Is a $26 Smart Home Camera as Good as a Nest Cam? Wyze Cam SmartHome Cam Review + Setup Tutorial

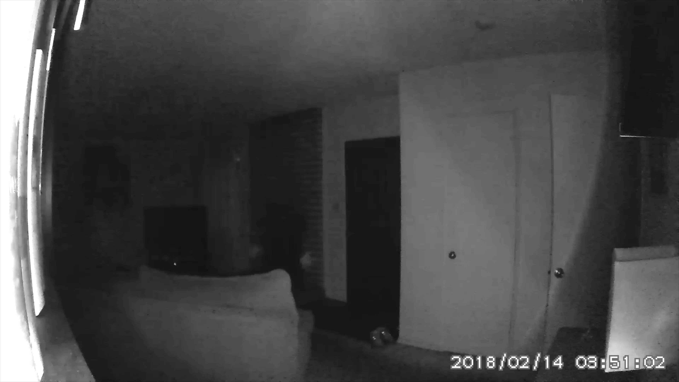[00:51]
There's also a night vision mode that uses IR lights. It'll pick up things from about 30 feet away. So if you look at the front of the camera when it's in night vision mode,
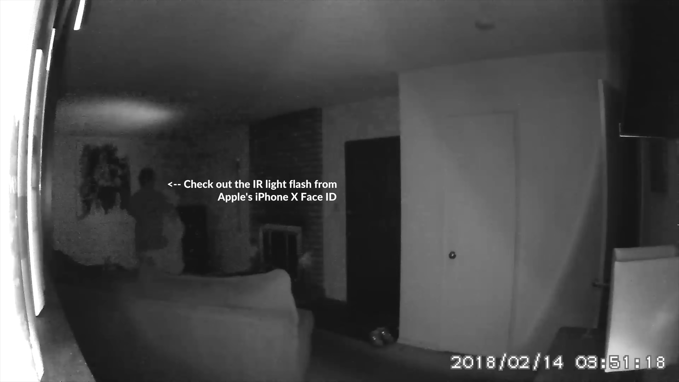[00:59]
you can see these little red lights on there. So you can see them.
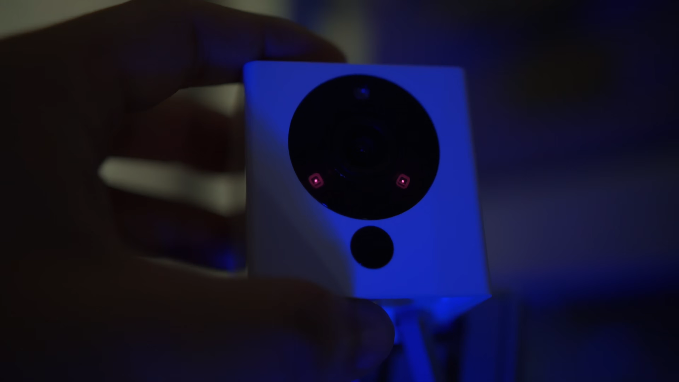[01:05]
There's actually two of them, and I'm really surprised at how much light they're putting out.
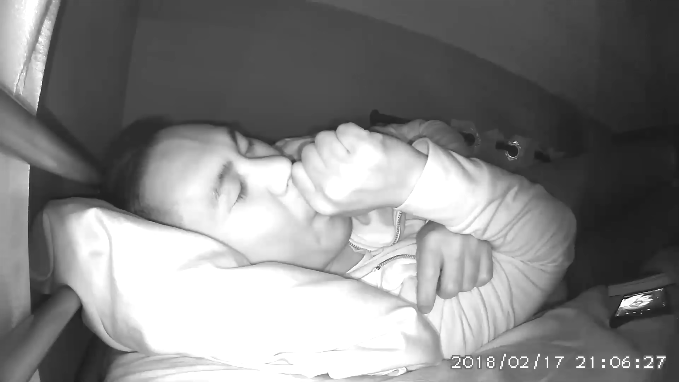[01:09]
It's great as a baby monitor, but it's not so great if you put it up against a window though. The light reflects against it,